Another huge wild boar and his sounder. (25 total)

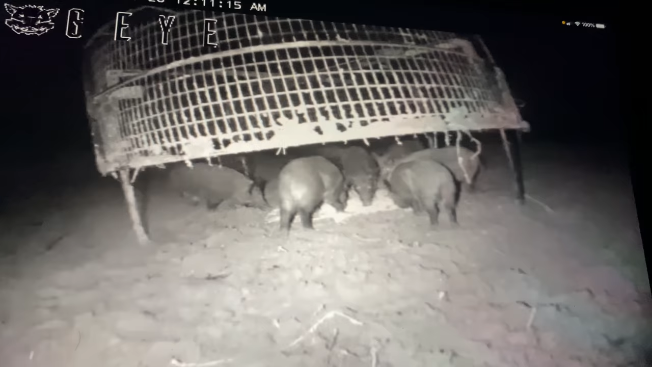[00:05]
is midnight. We got 6 or 7 hogs right there. We done caught 2 loads. And this could be the 3rd if we get them in there. I'm just watching one pig in the back here. Just trying to figure out what they're doing. I am tired.